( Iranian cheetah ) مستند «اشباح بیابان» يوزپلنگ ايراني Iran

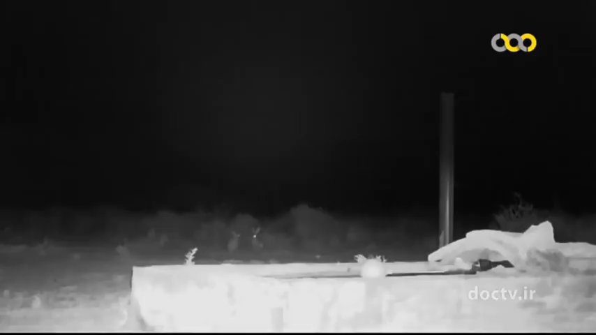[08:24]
به همین خاطر تصویر حاصل سیاه و سفید است.
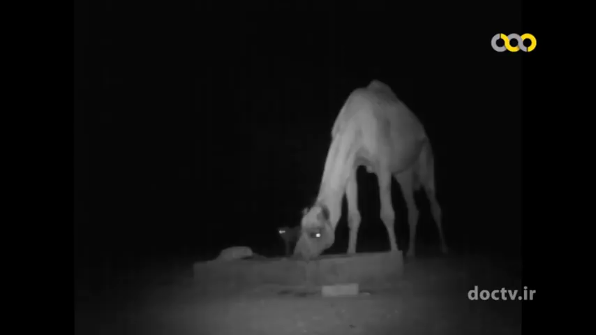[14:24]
یوزها هم میخواهند آب بنوشند. آیا آنها حمله میکنند؟ نه، شتر بر آنها غلبه میکند. این نشان می‌دهد که بعید است یوزها بتوانند دشمن جدی برای شترها باشند.
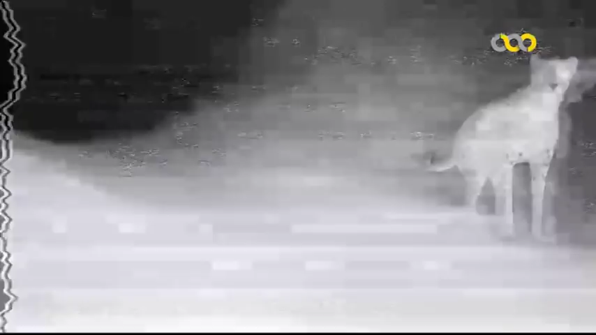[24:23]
برخی هم اعتنایی به آن نمی کنند.
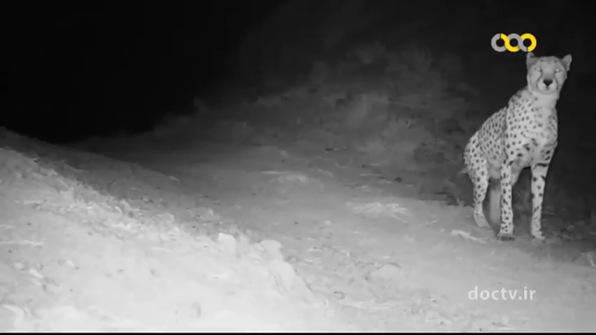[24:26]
این یوز قلمرویش را نشانه گذاری می کند. او تنها نیست.
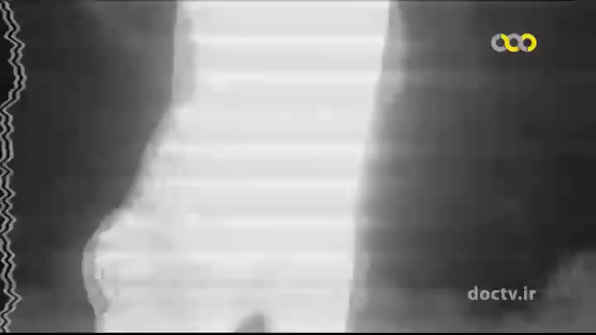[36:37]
پلنگی در دور دست، دو چشم سبز می درخشند و دوربین تله‌ای چه چیزی را ثبت کرده است.
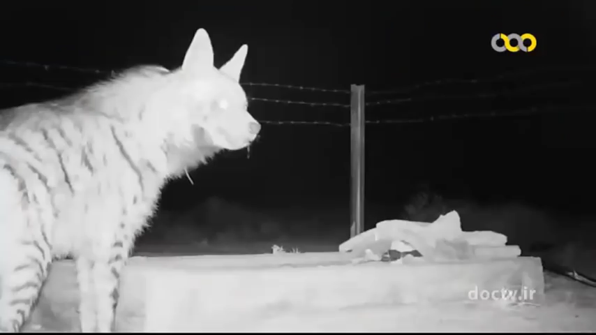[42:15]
همش میشه. یک کفتار راه را. شاید خطری احتمالی برای طول یوزها باشد.